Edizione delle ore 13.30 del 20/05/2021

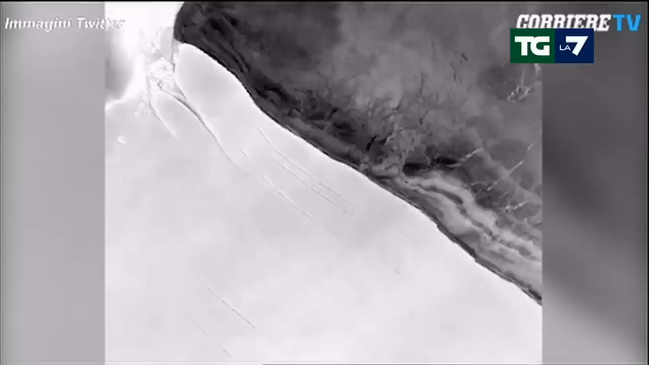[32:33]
L'iceberg è lungo circa 170 chilometri e largo 25, un'area di 4320 chilometri quadrati,
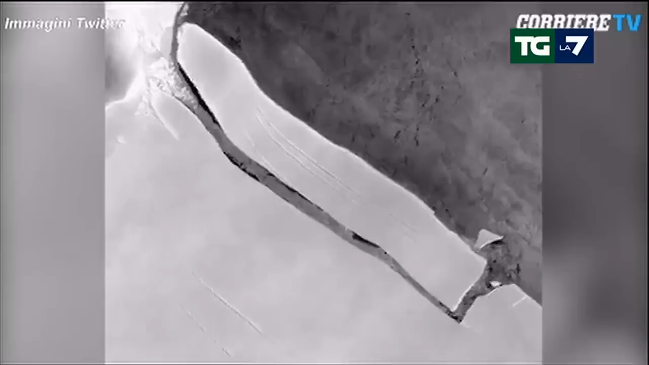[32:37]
leggermente più grande dell'isola spagnola di Mallorca, per darvi un'idea, ha quasi quattro volte la superficie di New York.